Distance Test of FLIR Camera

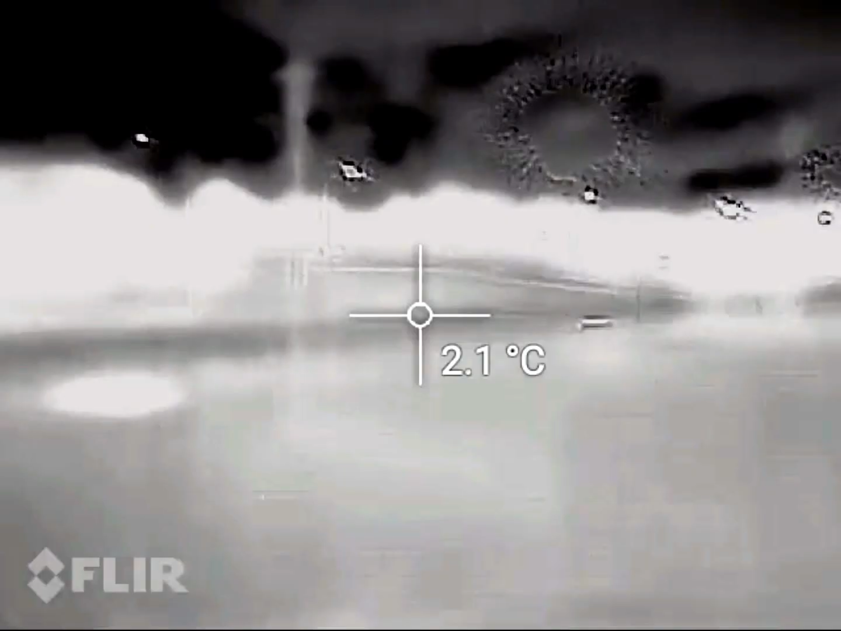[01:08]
On screen: spot 2.1°C
you can see the cars going past these little
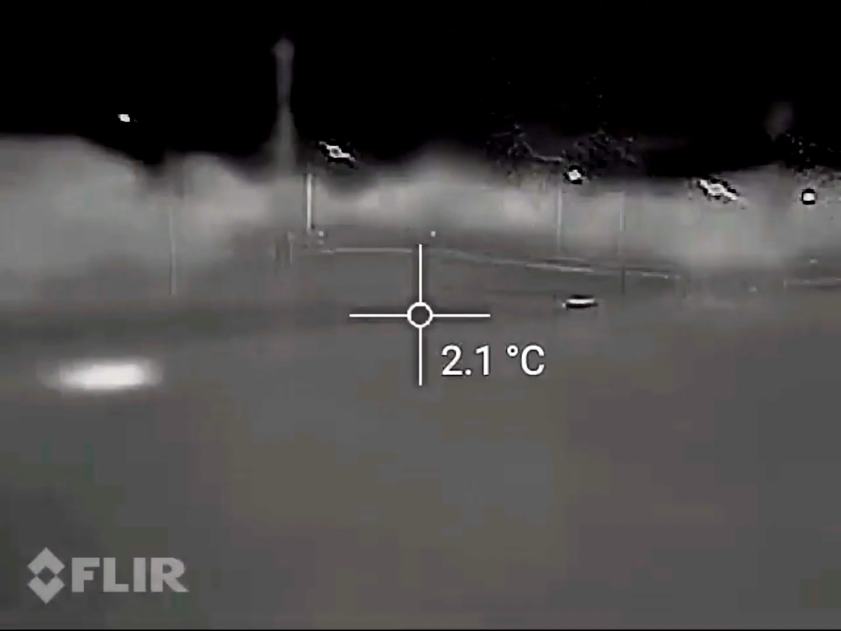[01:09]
On screen: spot 2.1°C
warm specs in an ocean of average warmth